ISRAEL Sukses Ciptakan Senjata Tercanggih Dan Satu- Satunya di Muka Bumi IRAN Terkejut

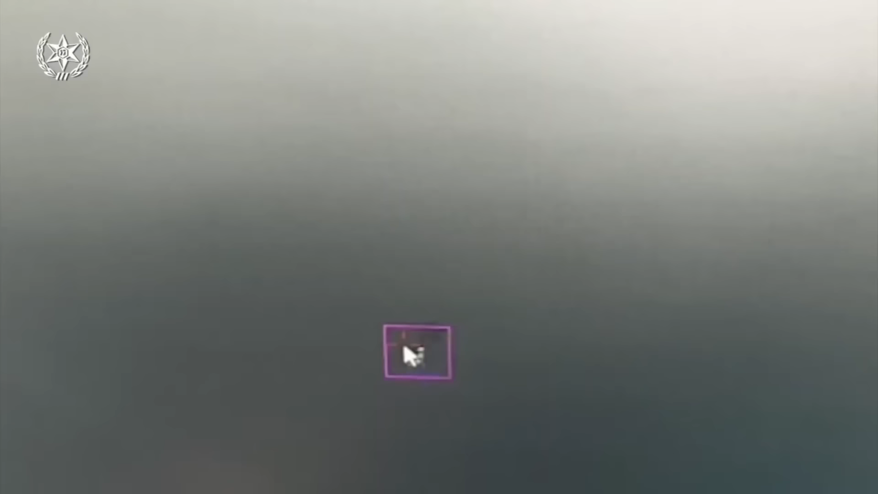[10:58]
saluran TV Israel Khan 11 melaporkan pengujian bilah cahaya instalasi laser baru yang dirancang untuk menghancurkan alat
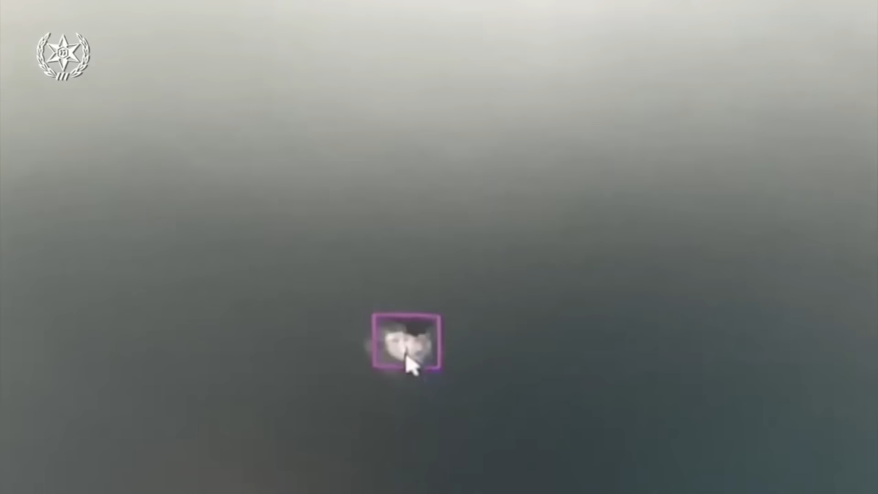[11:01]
peledak yang dipasang oleh teroris ke balon di udara.
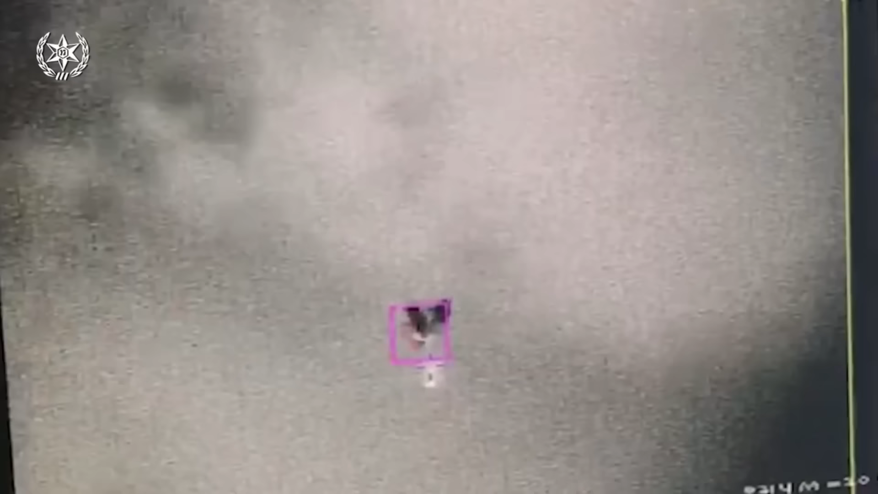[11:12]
instalasi ini telah menghancurkan sekitar 70 bundel balon yang membawa alat peledak.